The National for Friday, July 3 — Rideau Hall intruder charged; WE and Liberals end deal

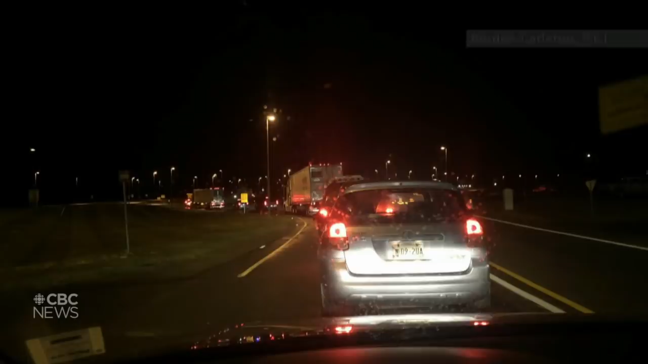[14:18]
BY DAYBREAK, THEY WERE EVEN LONGER. WE'VE BEEN IN THE LINE-UP NOW FOR AN HOUR AND 39 MINUTES.